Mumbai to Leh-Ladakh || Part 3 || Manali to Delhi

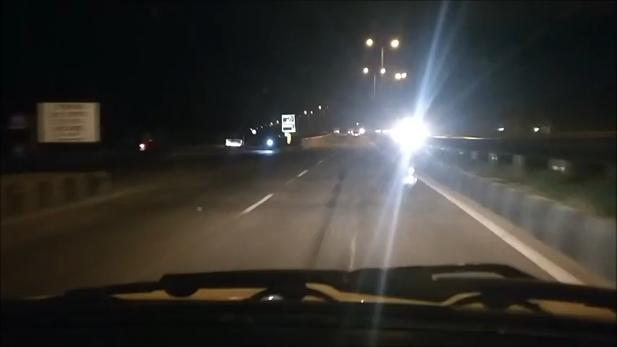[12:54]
Right? Yeah, right. Exactly. But it's 42 kilometers from here. Going by the last 18 kilometers ke baad there's a diversion. We are currently on NH 205. Time is 8:15 p.m. So, guys, we're just bypassing Chandigarh right now. Delhi is around 275 kilometers. GPS auntie is saying we are going to take 4 hours, 4 hours and
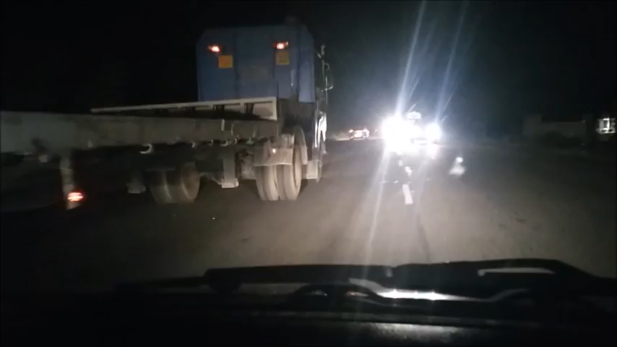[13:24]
40 minutes or 30 minutes right now. So we have just crossed Karnal.
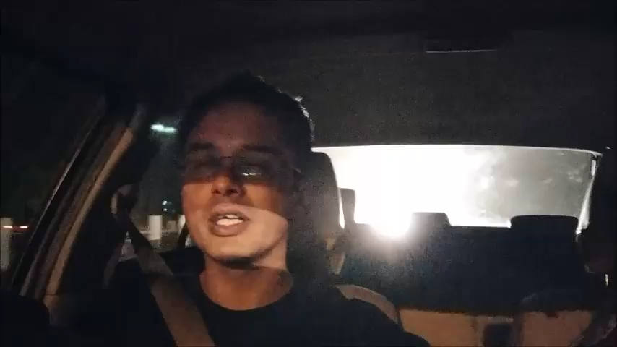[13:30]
In fact, crossing Karnal as you see, it's around about 130 kilometers to enter Delhi. Currently. 10:45 p.m. in the night. I think by 12 o'clock, with God's grace, पहुंच जाना चाहिए दिल्ली के अंदर.
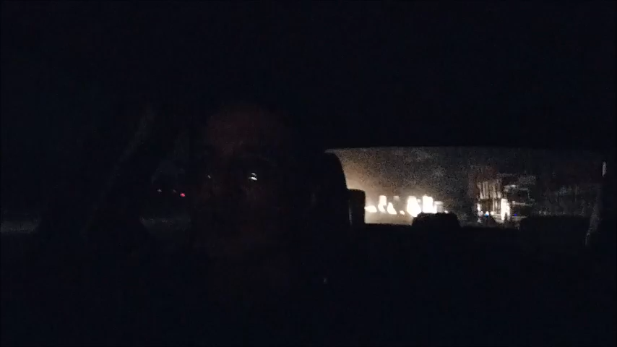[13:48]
So guys, we have just entered Delhi.
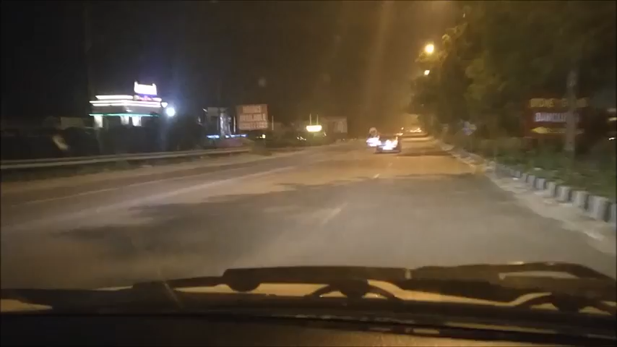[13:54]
It's 11:58, and so I was thinking that we will enter Delhi by around about 12 o'clock. So that's what happened. And now we have approximately 56 kilometers to our hotel. So I'll see you in the hotel. Guys, just entered our hotel. The room is awesome, but we are super, super tired.